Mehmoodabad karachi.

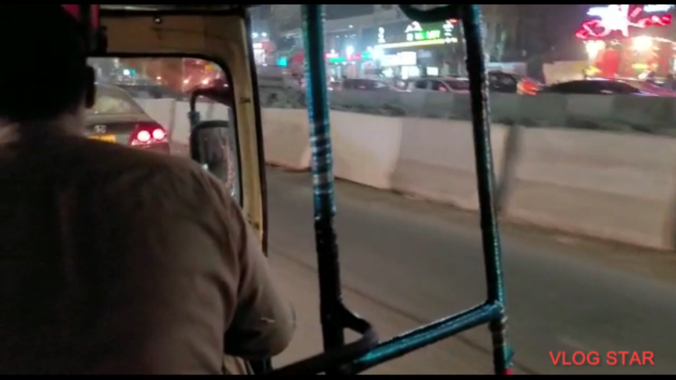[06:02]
तो अभी हम लोग तकरीबन नाज़माबाद के अंदर एंट्री हो चुके हैं, अभी नाज़माबाद की तरफ जा रहे हैं हम लोग।
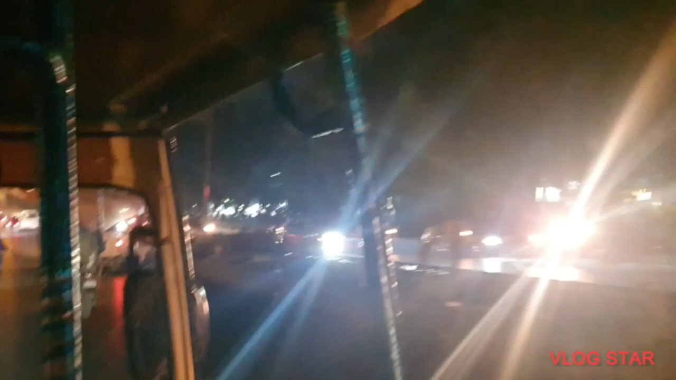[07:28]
तो हम लोग अभी जा रहे हैं, तो हमारे जो रिक्शे वाले भाई हैं वो जिनके घर जाना उनको कॉल लगाने की कोशिश कर रहे हैं।